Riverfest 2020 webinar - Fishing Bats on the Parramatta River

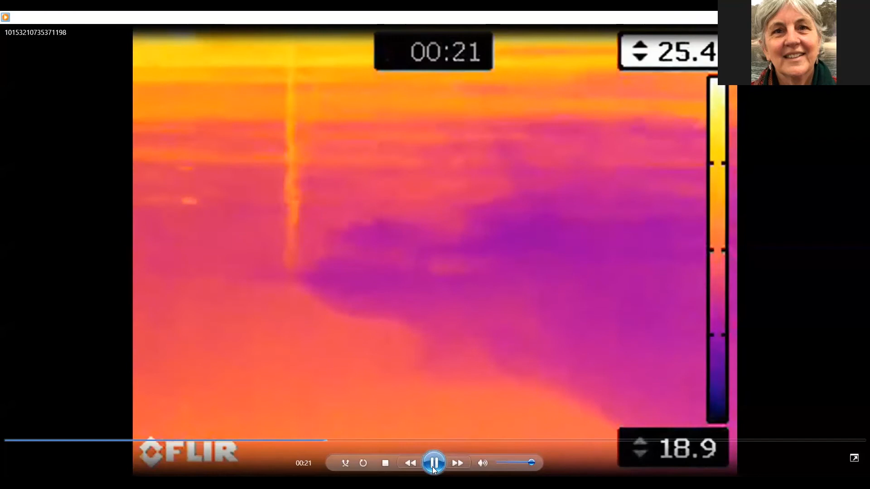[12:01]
Occasionally, occasionally you'll see them dip their feet and that's an attempt to try to pick something up off the water. So, you know, a really interesting species.
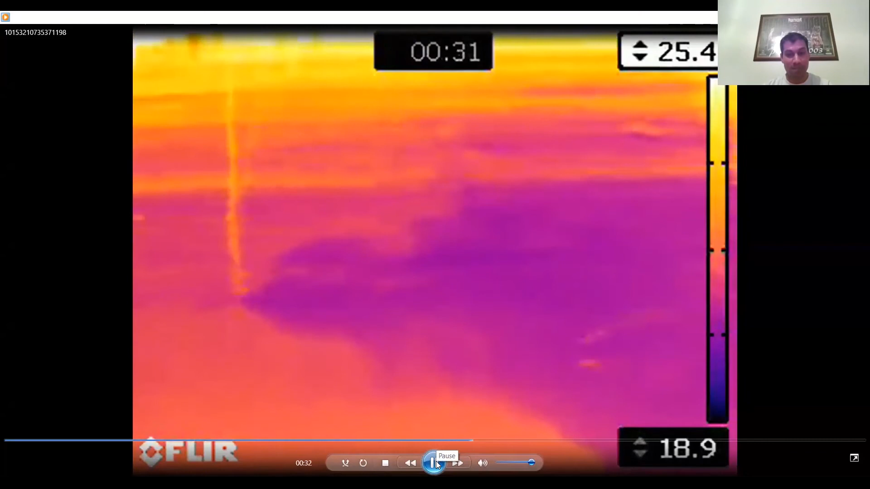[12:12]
You'll often find, um, a group of them hunting, um, in the same area following similar flight paths.